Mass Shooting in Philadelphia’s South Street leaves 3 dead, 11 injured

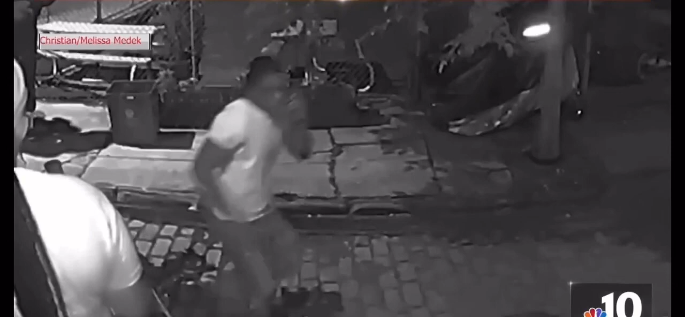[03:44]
One man limps by saying he was shot in the leg.